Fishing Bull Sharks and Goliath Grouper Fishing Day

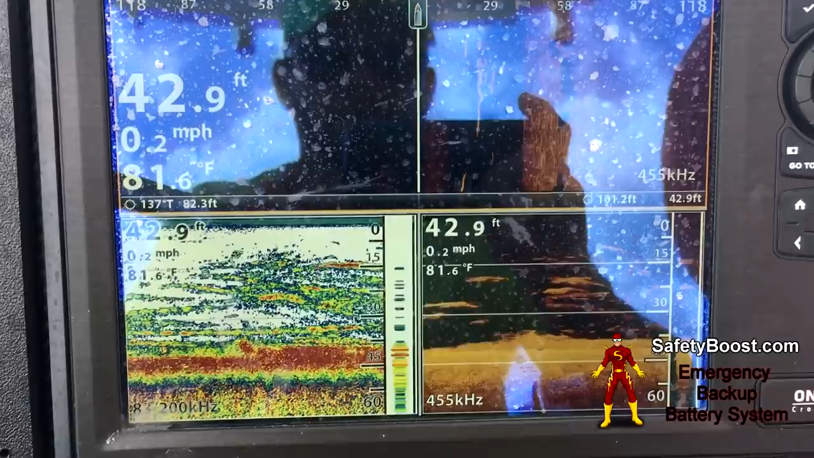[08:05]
On screen: depth 42.9 ft, water 81.6°F, speed 0.2 mph
This is what a skull of 300-400 pound Goliath grouper looks like next to the boat.
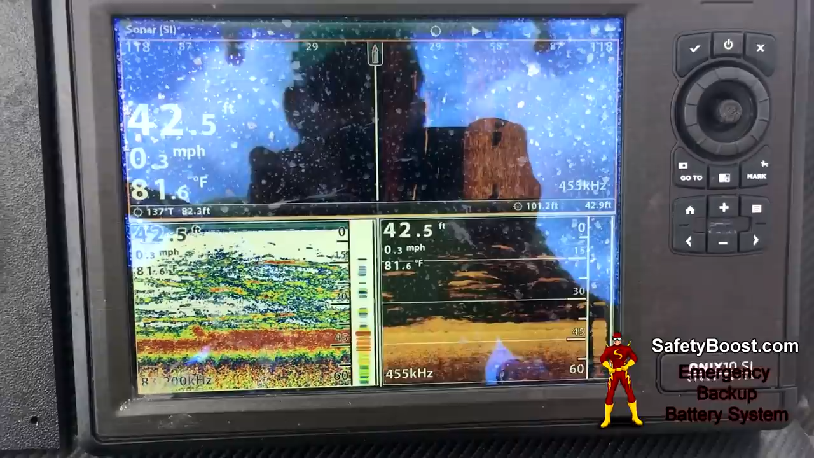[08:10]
On screen: depth 42.5 ft, water 81.6°F, speed 0.3 mph
You see that, Bill Carson? This one's just for you.